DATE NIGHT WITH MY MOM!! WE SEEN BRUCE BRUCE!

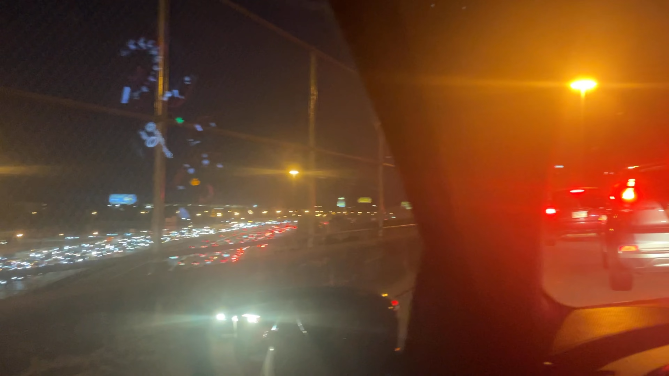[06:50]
this is ridiculous no wonder it said 46 minutes away